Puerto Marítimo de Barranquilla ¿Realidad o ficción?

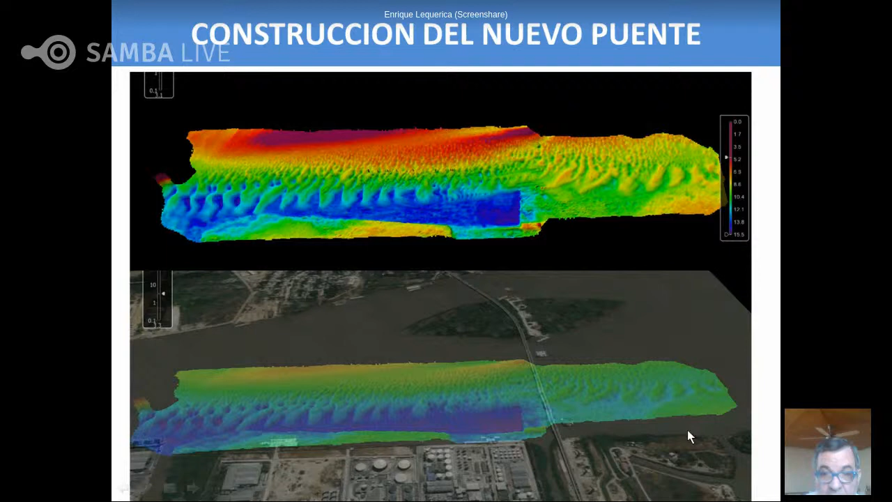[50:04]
Esta otra foto es un montaje donde están los caños de Barranquilla y donde se observa al frente la costa enfrente cómo se ha erosionado.
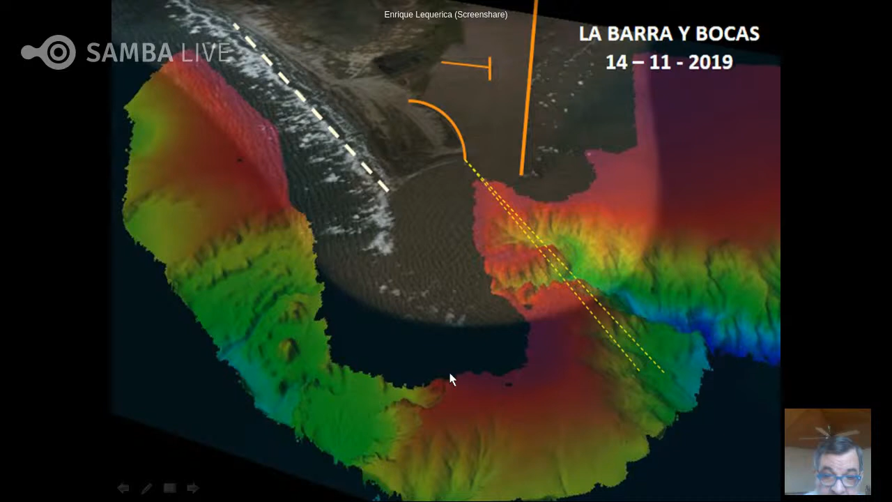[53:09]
Entonces toda la evacuación la estamos haciendo por este cañón. Esta barra hay que estudiarla por lo menos una vez al año, porque va a llegar un momento en que ya la naturaleza no nos la vuelva a derrumbar y nos va a tocar derrumbarla con dinamita. Esta foto es del año 63.
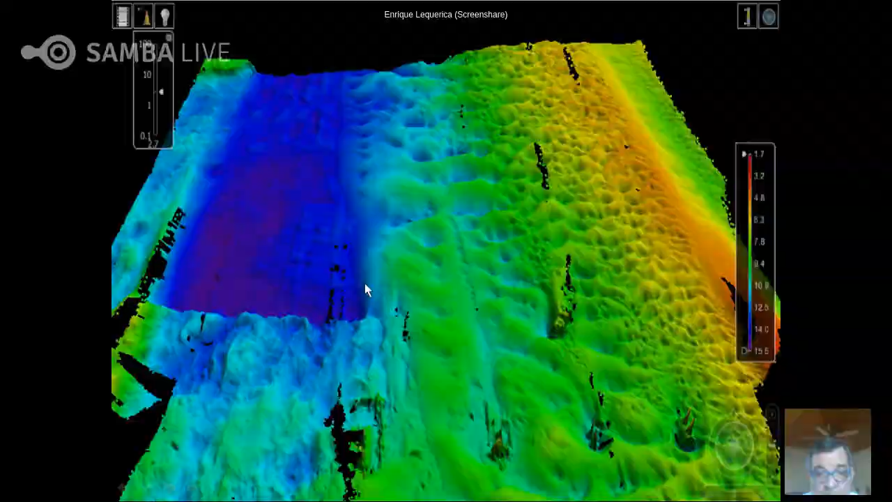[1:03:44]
Si ve que tiene caída hacia allá y caída hacia este lado. Y todo el sedimento, cómo va rodándose por desborde hacia la zona que se dragó. Bueno, aquí está la idea del muelle de crucero. El puerto de aguas profundas merece toda una revisión, pero nada más quería traerles este recorte de prensa.